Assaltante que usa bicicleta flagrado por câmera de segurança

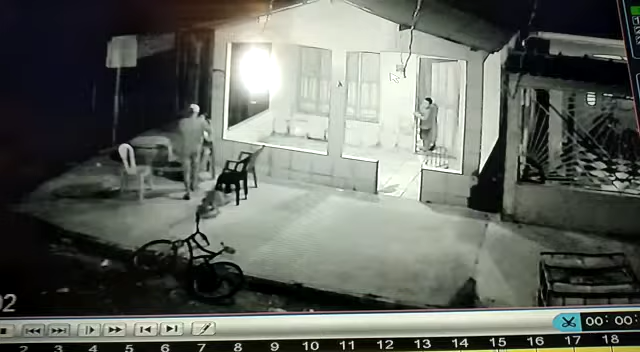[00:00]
Se for o cara, te comia. Ai, meu Deus, ele vai furar ela. Ah, sai daí. Ele tá de bike, ele. Não, não, quero ver a cara dele. A Bita volta, sabe quem volta, volta. A Bita disse que é filho do Farafina.